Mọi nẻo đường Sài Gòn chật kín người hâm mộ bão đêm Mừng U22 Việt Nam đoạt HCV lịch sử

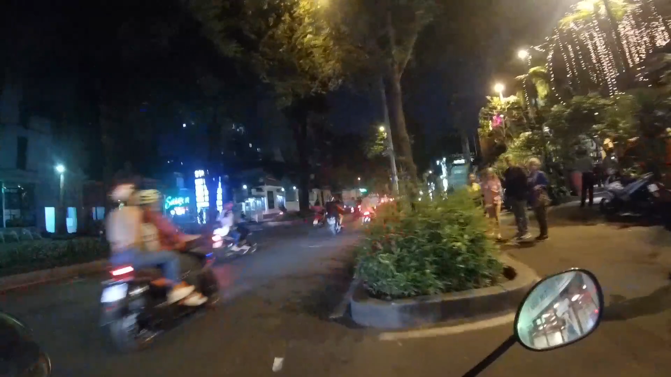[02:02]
Ok các bạn, bây giờ mình sẽ đi về và trên đường về mình sẽ cố gắng quay cho bạn không khí người dân Sài Gòn đổ ra đường ăn mừng chiếc huy chương vàng lần đầu tiên trong lịch sử của bóng đá Việt Nam. Đây, đây chúng ta thấy là lực lượng công an hiện tại tối hôm nay sẽ rất là vất vả luôn các bạn. Thế này ta. Đây vẫn là vẫn còn ở trong cái khu vực của trung tâm Sài Gòn các bạn, ở quận Nhất. Đây là cái đường Pasteur.
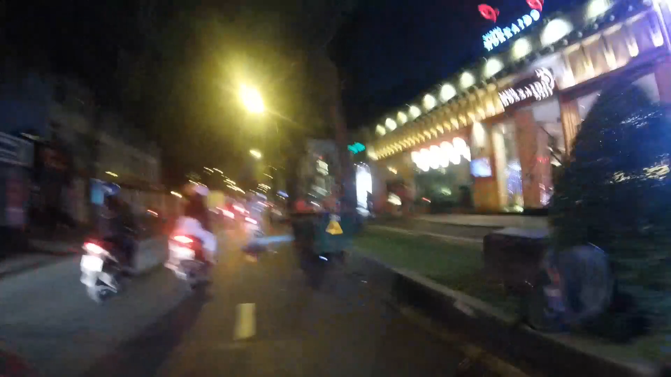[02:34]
Đường Pasteur thì cũng là một cái đường trung tâm, thì nó nối từ từ trung tâm quận Nhất đi về đến khu vực quận 3. Đây còn cái khu vực đây là cái khu vực trước Dinh Thống Nhất đây. Bạn thấy chưa, thấy chưa? Không khí đây. Hình như là ở mọi cái nẻo đường của Sài Gòn, tất cả mọi nơi,
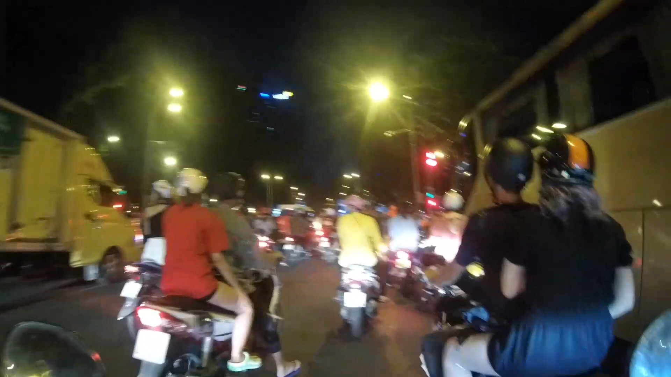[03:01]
những nẻo đường ở trung tâm Sài Gòn là chúng ta sẽ thấy là cái không khí như thế này vào đêm nay, và người dân Sài Gòn sẽ không ngủ luôn các bạn ơi.
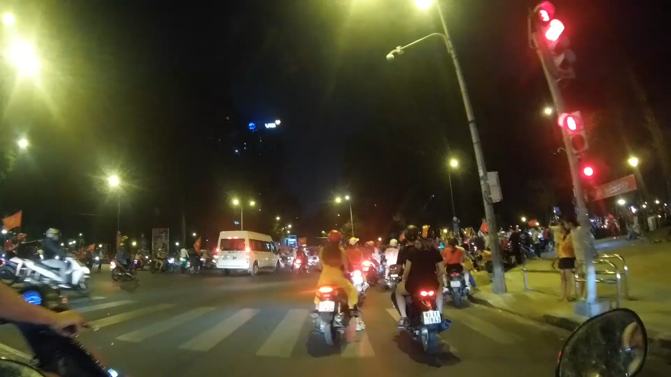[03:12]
Nhưng mà cũng khá là trật tự nha, bạn thấy không, khá là đông bây giờ. Ô, bên kia là cái cúp vàng, lá cờ Hàn Quốc và lá cờ của Việt Nam. Để mình sẽ quay cho bạn xem hết tất cả trên cái đoạn đường mình đi về.
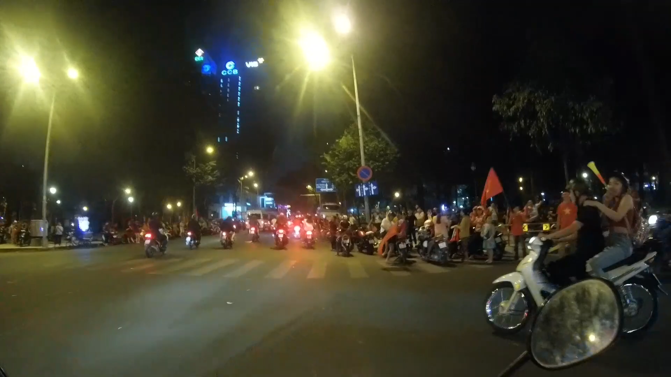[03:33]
Đó, các bạn thấy là cái tình yêu bóng đá, người hâm mộ bóng đá Việt Nam là tuyệt vời đến mức nào chưa? Thấy chưa? Chỉ có ở Việt Nam. Các bạn thường thấy là cái không khí mà thường các đội bóng á, như ở giải Ngoại hạng Anh hay là ở Champions League các bạn á,
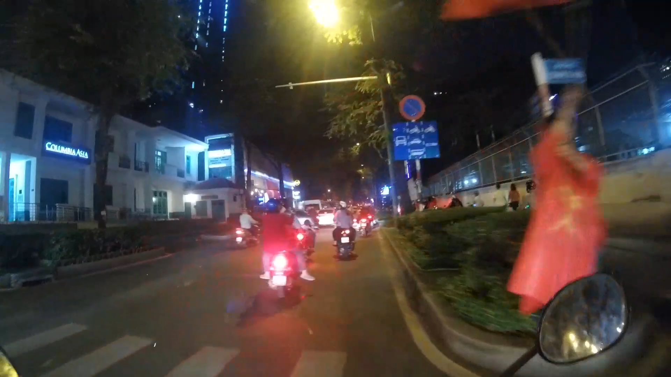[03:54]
thường xem bóng đá, các bạn thường xem bóng đá, các bạn thấy là khi mà đội bóng
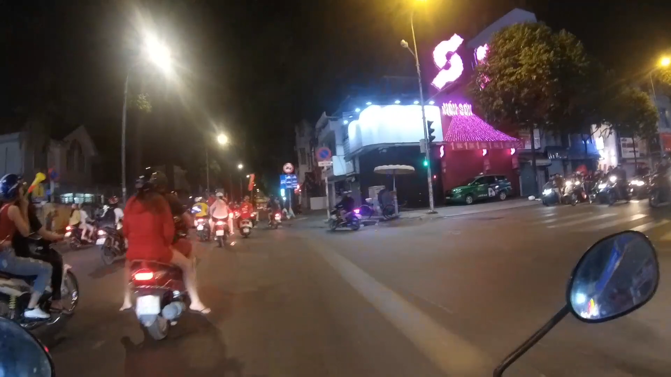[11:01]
Và thực sự là đó, Việt Nam cũng chính là cái nơi đáng sống nhất trên thế giới này. Các bạn sẽ không thấy được cái không khí như thế này ở bất cứ nơi nào trên thế giới đâu. Đó, khi mà mọi người tỏa về xa khỏi cái trung tâm của phố đi bộ thì cái lượng người nó sẽ ít đi, càng ít đi.
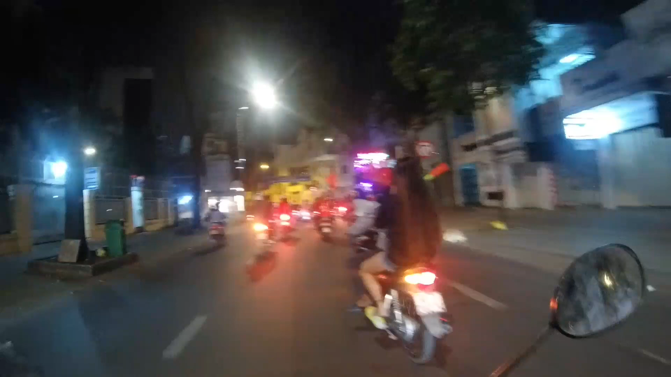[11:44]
họ cổ vũ và ăn mừng chiến thắng cho bóng đá Việt Nam.
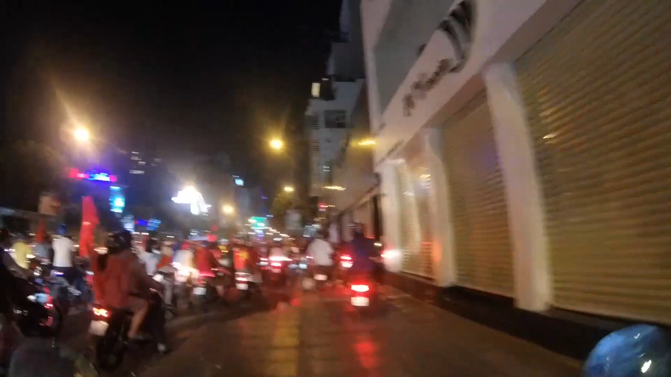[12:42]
Oh my god. Ở trên này còn đông hơn ở kia nữa.
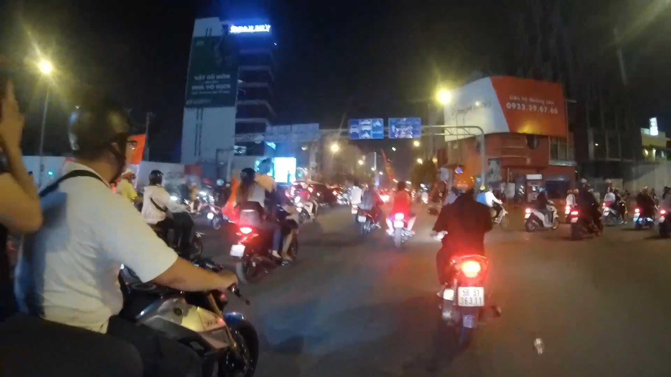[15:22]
Khu vực này là chúng ta đi về khu vực sân bay các bạn ơi. Hầu như mọi nẻo đường đều chật kín con người các bạn.
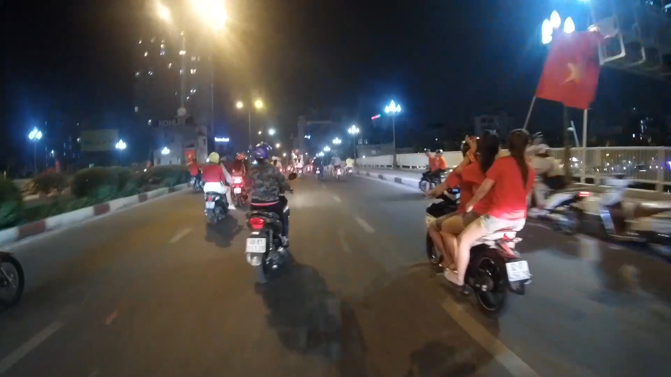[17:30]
Đó, đây là cái cầu Lê Văn Sĩ đúng không? Qua cái cầu này thì chúng ta đi đã đi vào khu vực đây là đường à ơi.
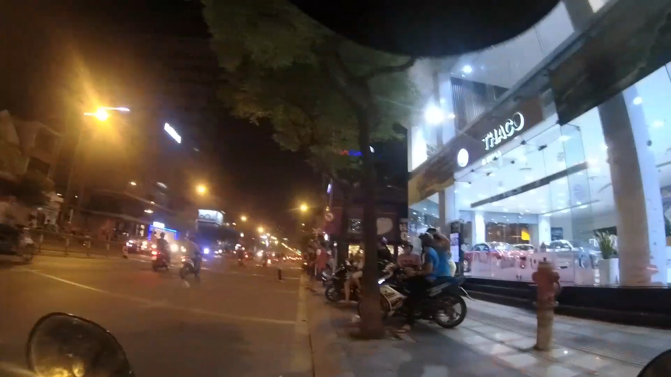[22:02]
Kìa, chị kìa, chị nhảy lưng tưng kìa. Càng đi về các cái quận xa trung tâm thì lượng người ít đi. Thì mọi người vẫn muốn vào trung tâm để xem bóng đá.
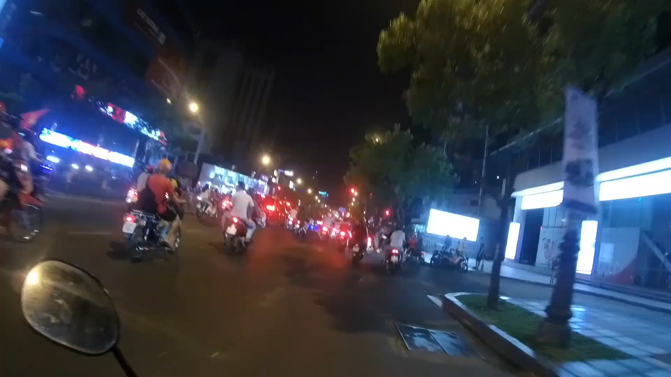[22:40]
Cũng không ít gì mấy. Cũng đông quá trời luôn.
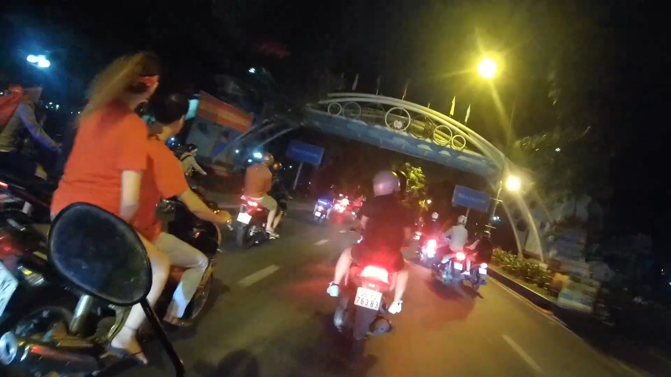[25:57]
Ây da, ây da, trên kia có cái gì nữa.
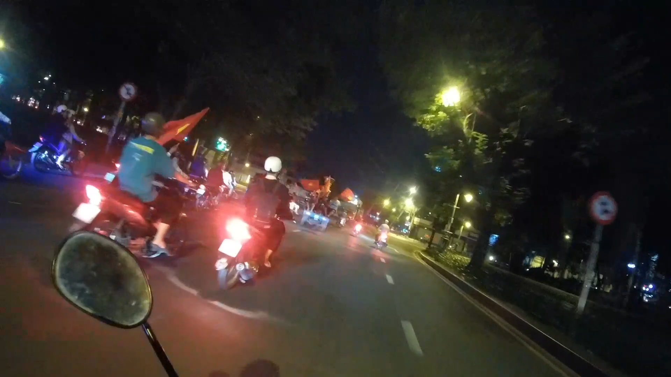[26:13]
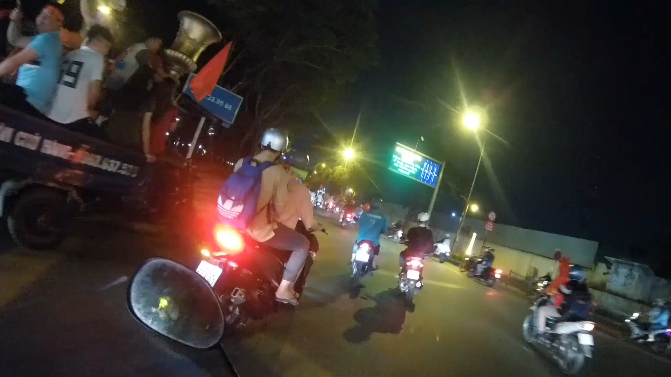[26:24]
Đây là khu vực công viên Hoàng Văn Thụ.
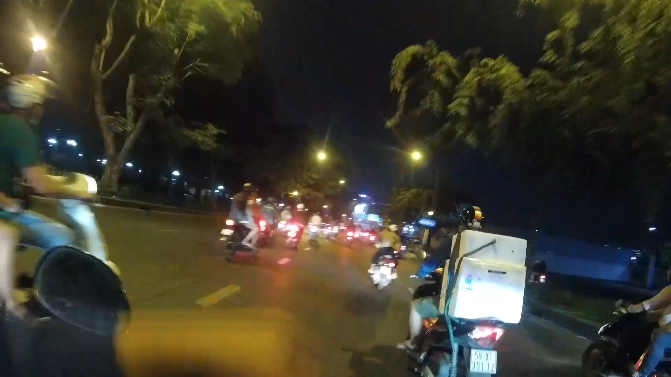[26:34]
Thì bên kia là vùng gọi là cái Lăng Cha Cả các bạn, khu vực Lăng Cha Cả.
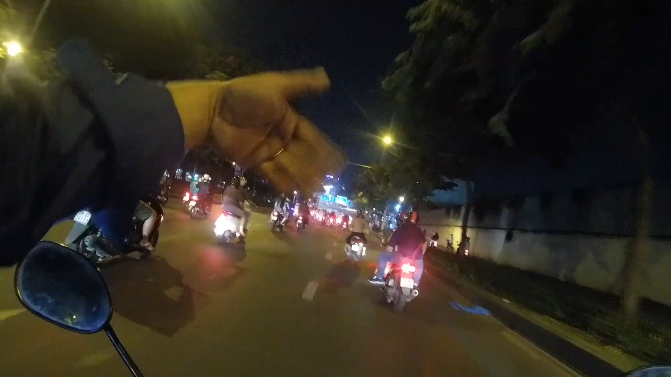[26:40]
Từ đó là chúng ta sẽ đi về quận 12 rồi đó đi Tân Bình. Đó. Nếu các bạn đi theo thẳng theo đường Hoàng Thụ thì sẽ đi về Tân Bình. Còn đi theo đường Cộng Hòa thì chúng ta đi về quận 12. Đó, ok. Cái đường Cộng Hòa cũng là một cái đường lớn, mình nghĩ là cái đường đó người hâm mộ cũng đổ ra đó luôn.
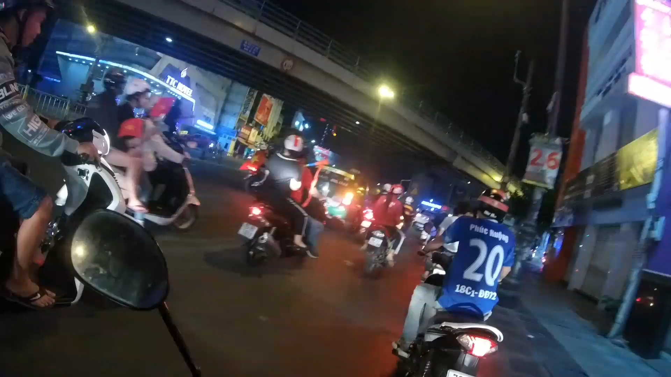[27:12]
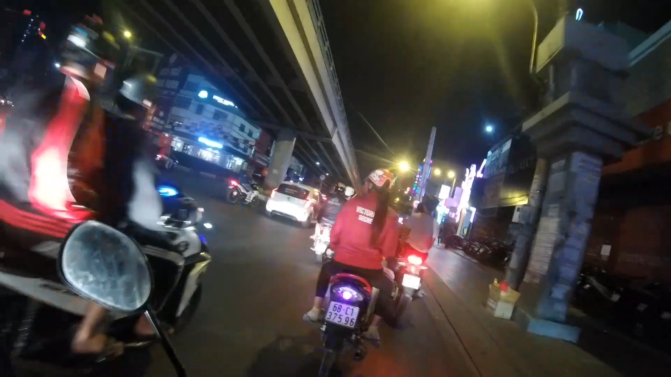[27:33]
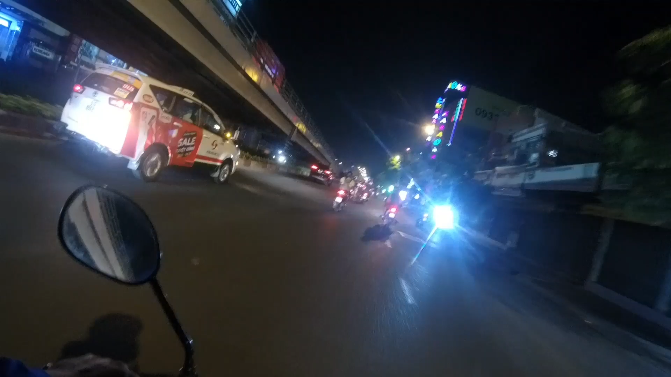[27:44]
đường Cộng Hòa là một đường rất là lớn mà cũng thường xuyên kẹt xe nữa. Đó, mọi người tiếp tục đi chơi nè. Hôm nay sẽ là một đêm không ngủ của người hâm mộ bóng đá Việt Nam.